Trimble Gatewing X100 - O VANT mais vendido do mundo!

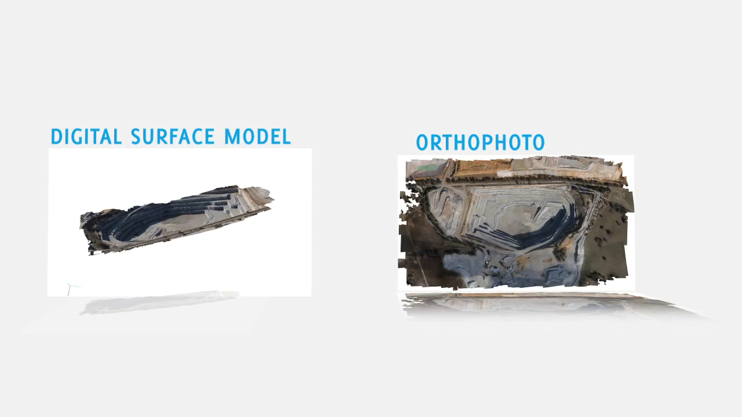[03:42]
offers stretch out a highly automated software package that converts your raw x100 image data set in no time with just a couple of clicks if you do not wish to invest in standalone
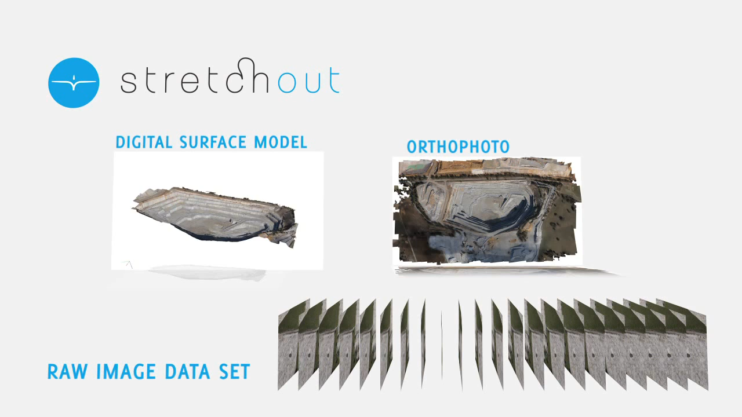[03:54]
software you can simply upload your images to the gateway cloud and just a few hours later you'll
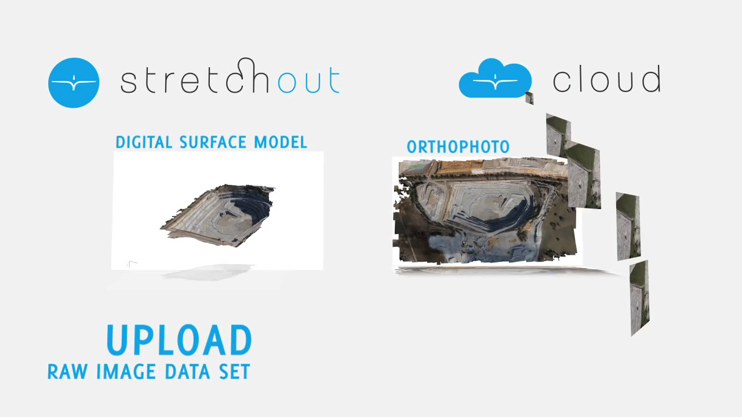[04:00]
receive your ortho photo or dsm with both software solutions the quality of the results is outstanding razor sharp no artifacts intense colors and above all the spatial accuracy which makes it a true surveying tool